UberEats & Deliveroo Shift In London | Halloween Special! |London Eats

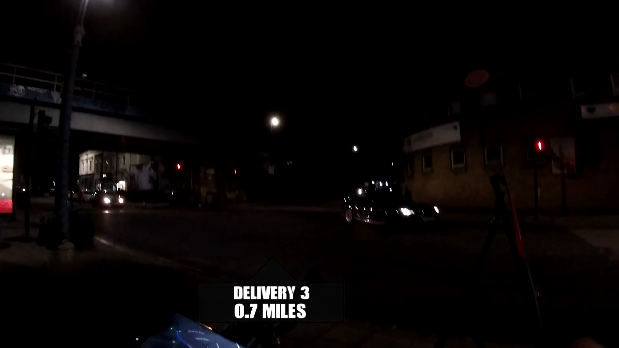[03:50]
first drop is 0.7 miles away not bad not bad yeah breaking news just now from uh boris johnson prime minister we're going back into a lockdown from thursday
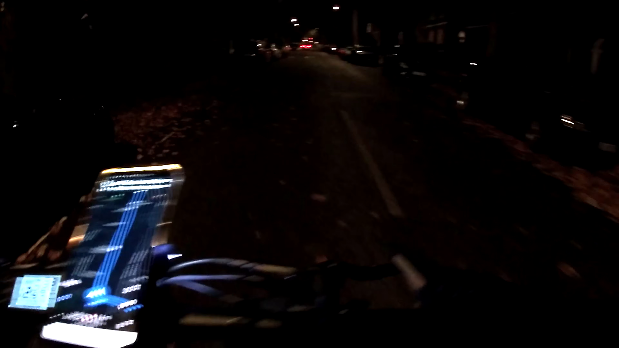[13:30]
It's nice working this time of night. There's no traffic around It's pretty cool Got another order straight away from McDonald's